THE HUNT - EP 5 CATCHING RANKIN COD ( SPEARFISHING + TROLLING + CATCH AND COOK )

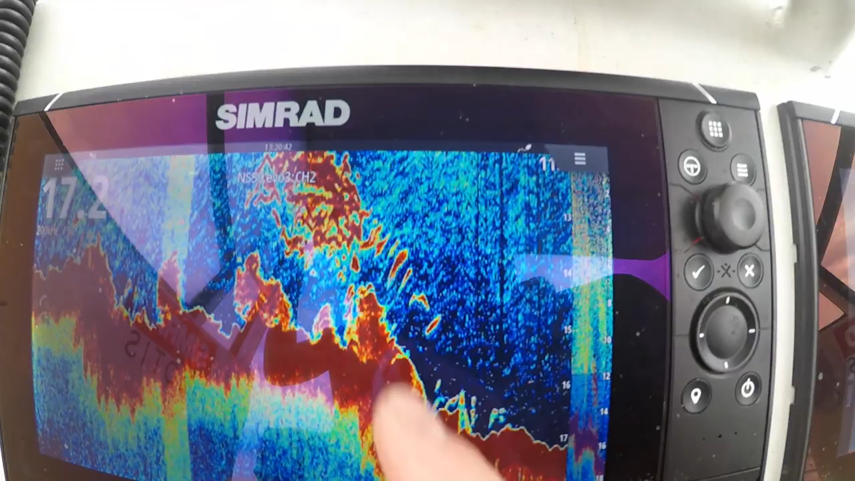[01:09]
A couple of good archers hanging off the back there. Some solid Rankin, big fella.